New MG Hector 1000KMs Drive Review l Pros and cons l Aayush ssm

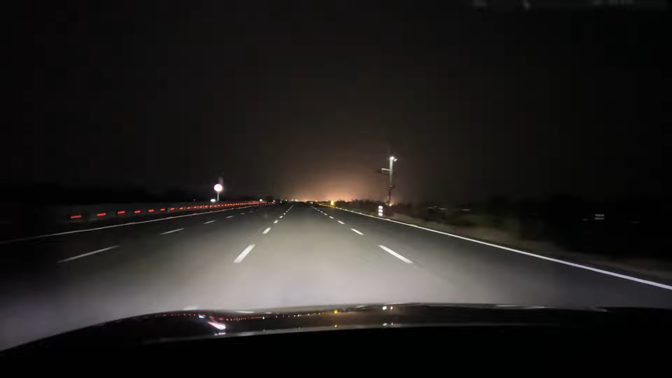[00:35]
इसके कोई परिशानी मुझे इन headlamps से related नहीं आई because मैंने रात में इसे highway पे भी चलाया, जो नया Delhi Mumbai Express वे बनाया, उसके बाद में मैंने single lanes पे भी चलाया,